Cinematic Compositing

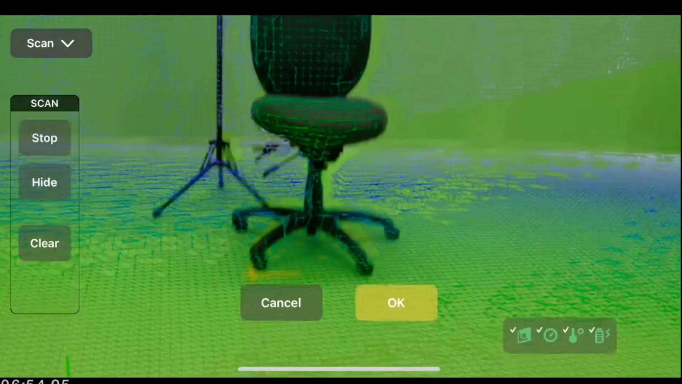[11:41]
all right then we can click start our scan all right and it's going to map very quickly the scanning area and we don't need the whole area around it we just really want the area
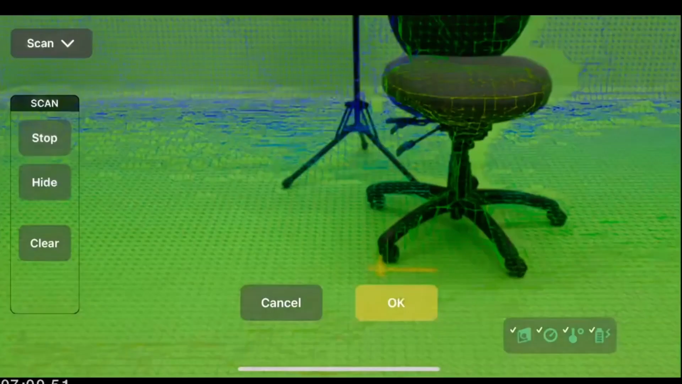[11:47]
that's going to be in the shot so we can just move a little bit left and right and get a quick capture of the surrounding environment
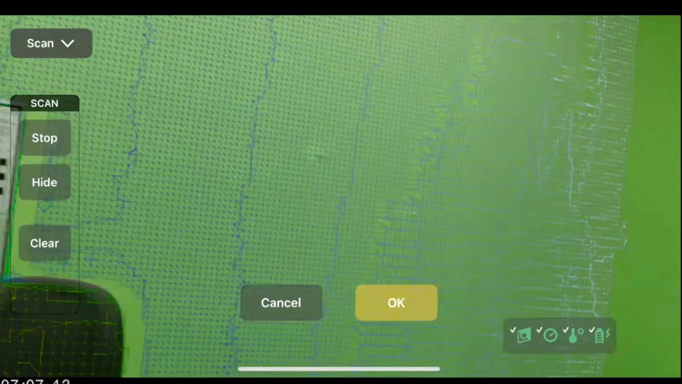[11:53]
and there we go then come back and then we can click stop and the goal of the jet
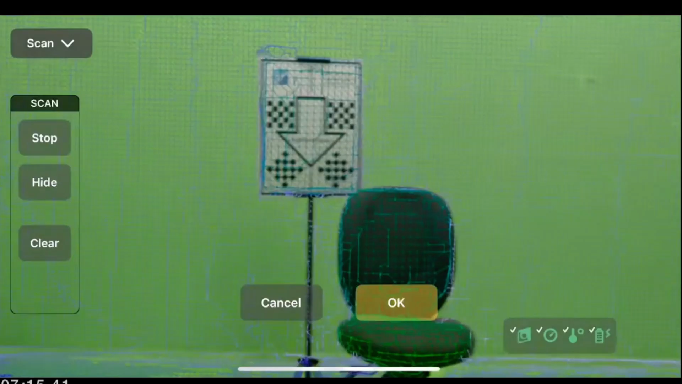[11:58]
set scans is to have just enough scan coverage so that it covers the shot area okay there we go
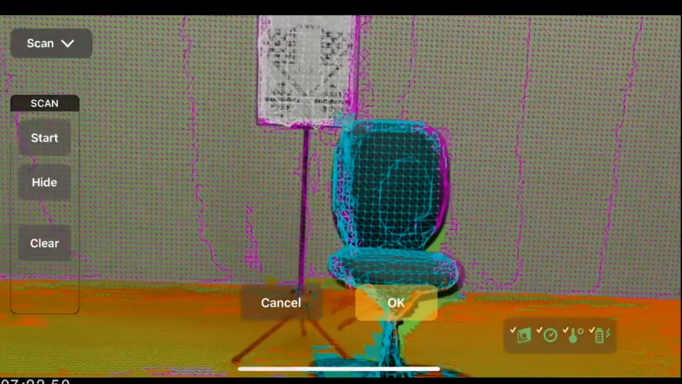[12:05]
all right and so then we can see in the scan that's still aligned pretty well our origins align pretty well so that'll give us
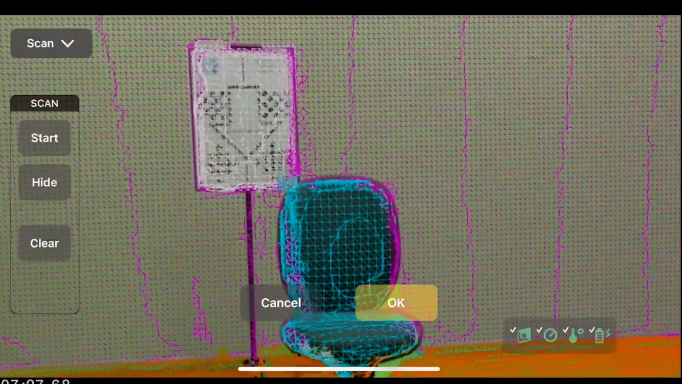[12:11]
a good aligned scan for our shot okay now we can click hide then we can click okay all right now we can move on to keying